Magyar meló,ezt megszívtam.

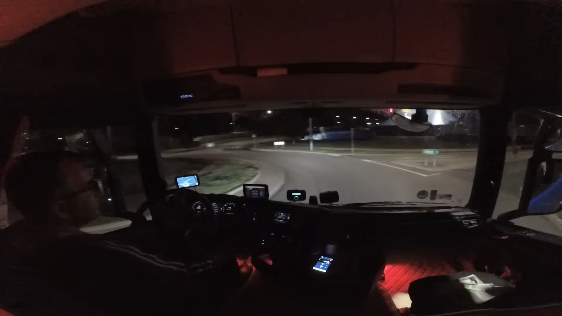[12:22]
Let's go! Itt a cirkusz! Haha! Nézd csak a cirkuszosoknak milyen autóik vannak, hello! Az igen. Milyen előadások vannak itt vajon?
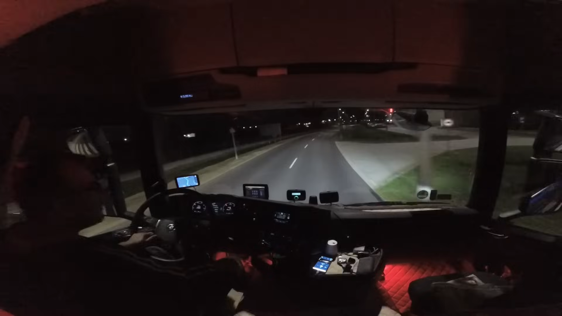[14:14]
Ez a Lipóti, nem tudom, bocsánat. Hát itt van szemben a Bos, úgyhogy nekem itt valahol. Hát itt kell valahol lemenni jobbra majd a parkolójába a Bos.